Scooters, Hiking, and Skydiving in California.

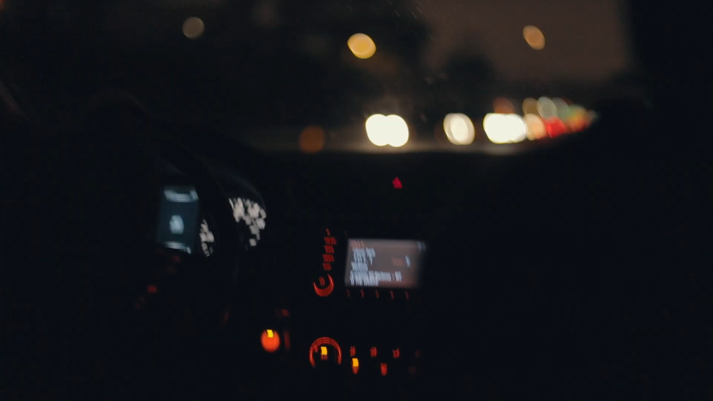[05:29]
10 is smooth, Dad. We were on the 710 earlier, now we're on the 10.